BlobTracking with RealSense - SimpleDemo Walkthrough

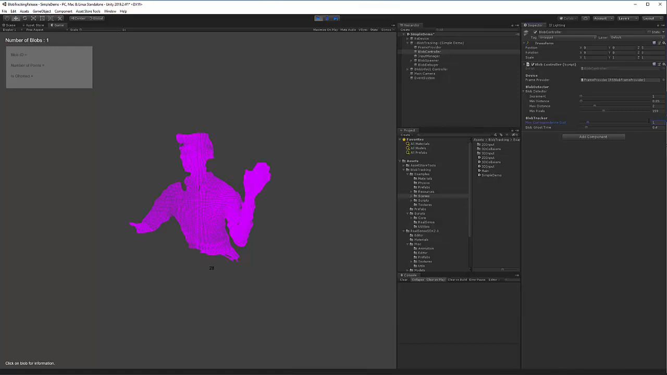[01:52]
Now when the blob loses tracking, it regains tracking more accurately. I'm going to go through the rest of the properties on the blob detector. The increment property allows you to skip a certain amount of pixels when doing a blob search.
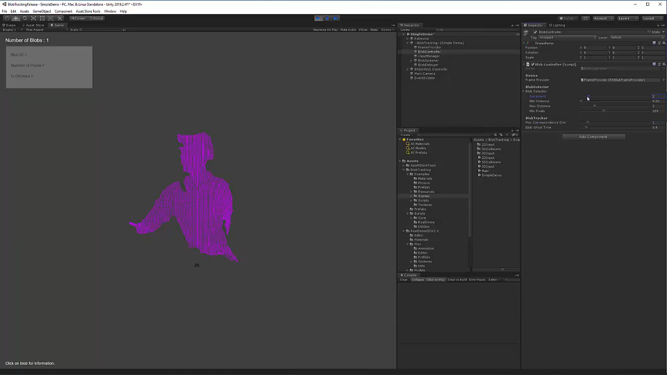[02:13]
The minimum distance, and if I stick my hand out, and if I increase the minimum distance threshold at four or five meters, my hand is no longer tracked.
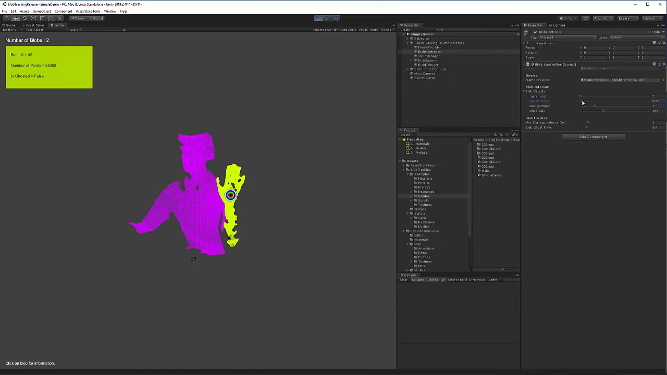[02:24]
If I increase the max distance, the inverse is true. As I start increasing it, you start seeing the back of the room.
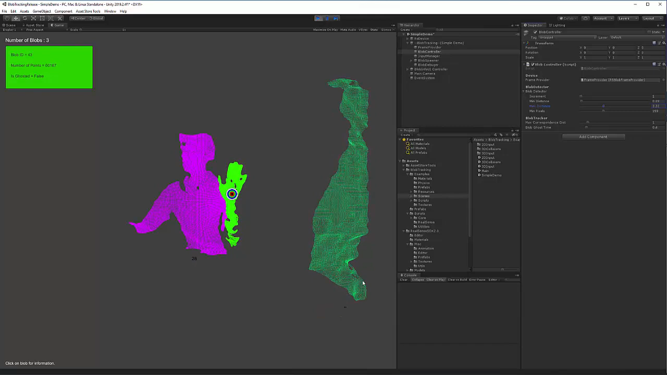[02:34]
And that's it for this video. In the next videos, I'll go over the blob input and 3D collisions.